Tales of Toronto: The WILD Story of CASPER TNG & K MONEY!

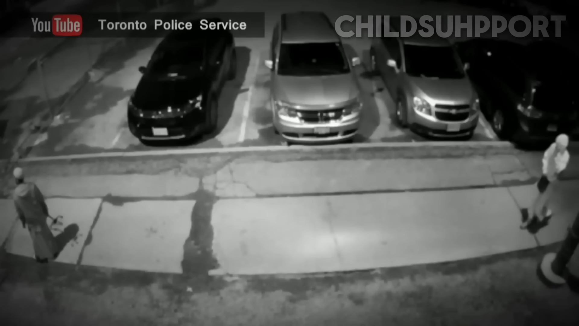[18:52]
Now, police have released this surveillance footage. It shows two men approaching another man on River Street near Girard just before one o'clock Wednesday morning. Now, one of the men can be seen pulling out a gun and appears to pull the trigger, but the gun doesn't fire. The two suspects then walk away. The second incident occurred just minutes later.